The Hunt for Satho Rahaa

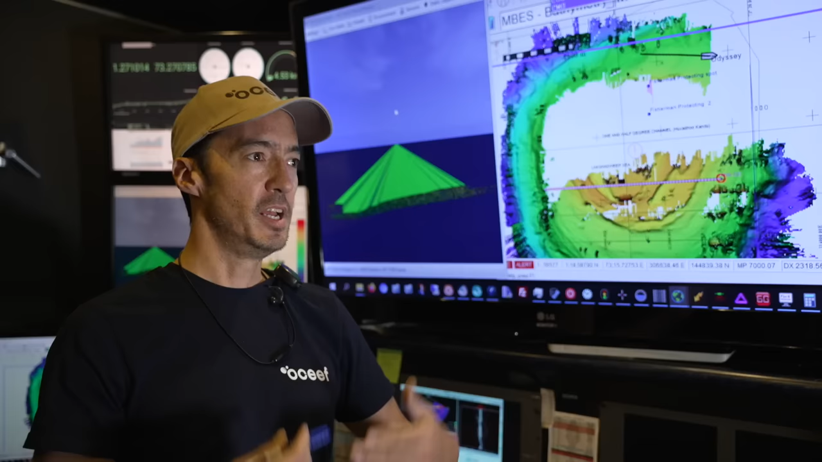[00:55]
Every time we go by something, it's going to be one more line that we're building up.
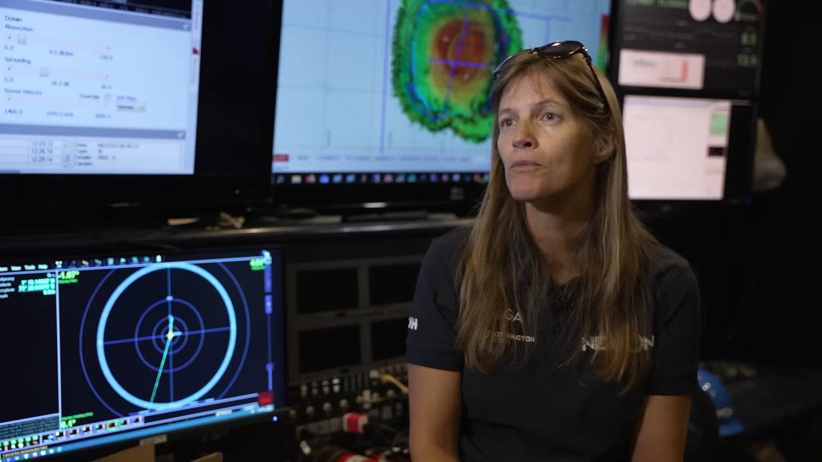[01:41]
It's been pretty rough, but what we've found is a feature that's about 15 nautical miles in circumference. The summit is 300 metres from the surface all the way down to 1,500 metres at the base.
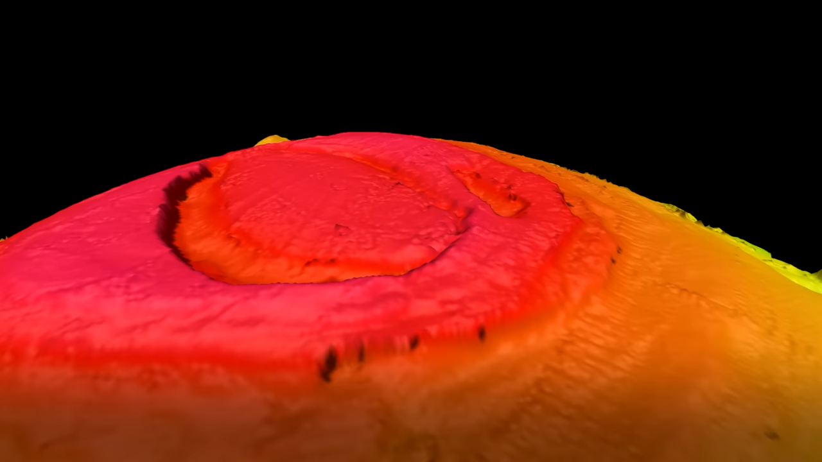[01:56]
The summit is about 15 nautical miles in the bottom of the world.
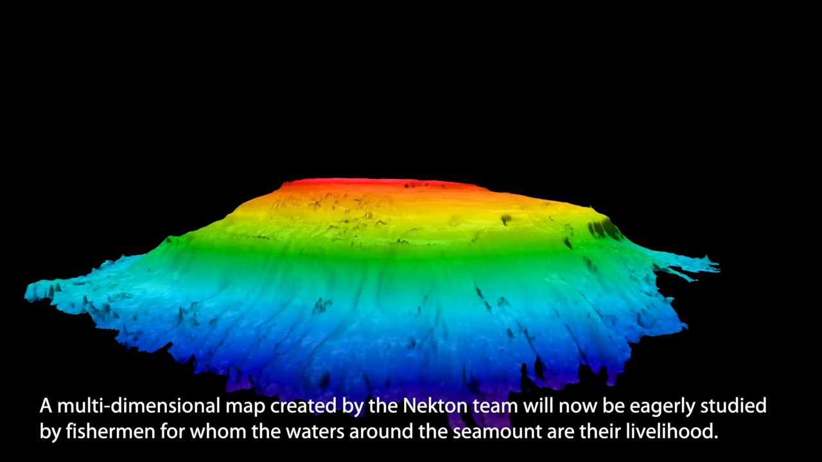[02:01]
The summit is about 15 nautical miles. The summit is about 15 nautical miles in the middle of the world.
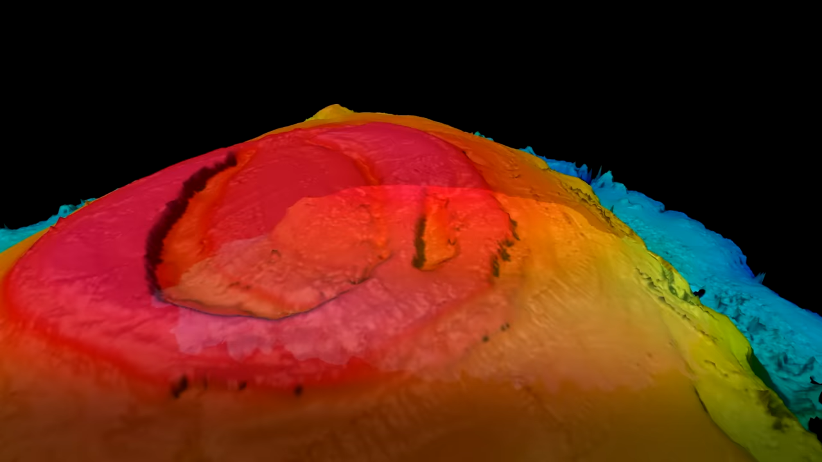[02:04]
And it's about 15 nautical miles.